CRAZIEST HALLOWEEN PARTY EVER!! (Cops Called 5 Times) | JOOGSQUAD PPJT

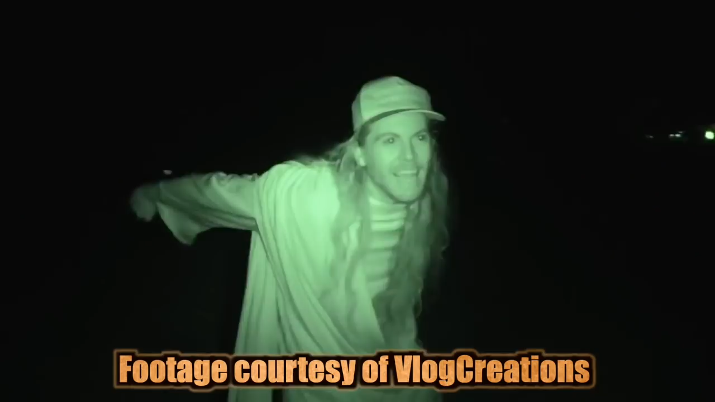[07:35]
It's very cold. Jeez. We're here at JoogSquad's place. He invited us to a little get together.
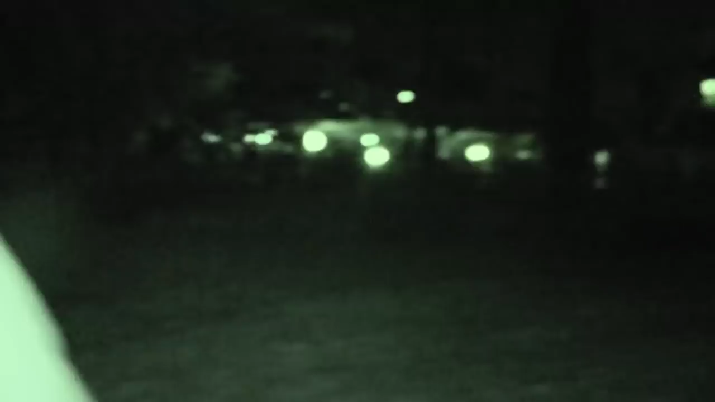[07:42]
I don't know if you can see it or hear it over there, but so we're gonna go ahead there now,
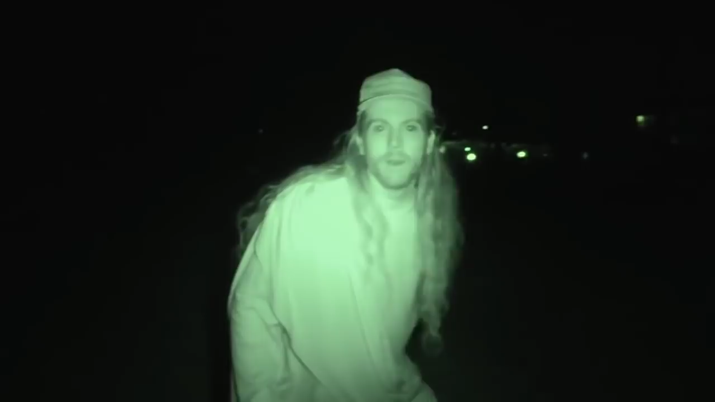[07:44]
and me and Billy are there, and we're ready to go.